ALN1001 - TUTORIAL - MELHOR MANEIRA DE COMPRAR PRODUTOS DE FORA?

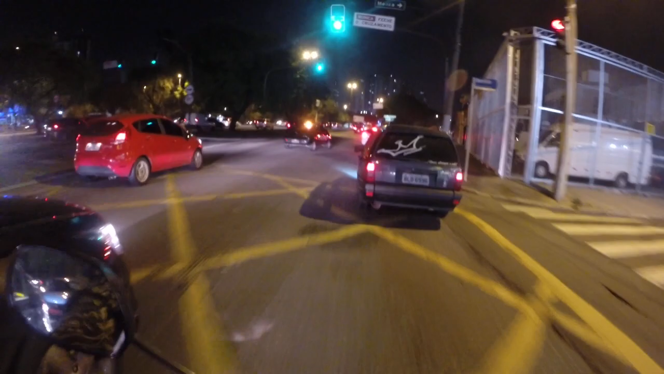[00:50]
Trânsito cabuloso. Caraca, por que eu vim por aqui? Podia ter ido direto. Ah! Olha lá, né, tio?
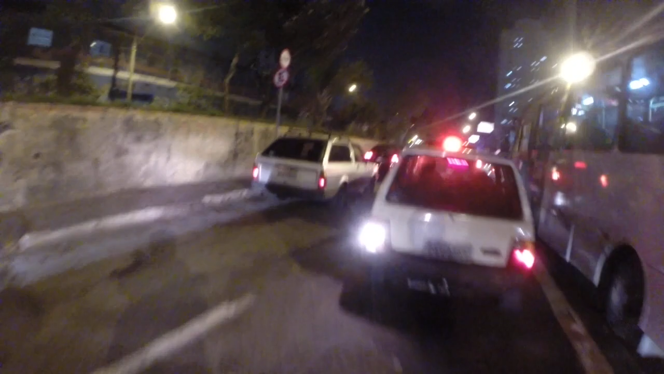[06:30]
Caralho, cacete. Segura, moleque, trânsitozão, 7 horas da noite, São Paulo.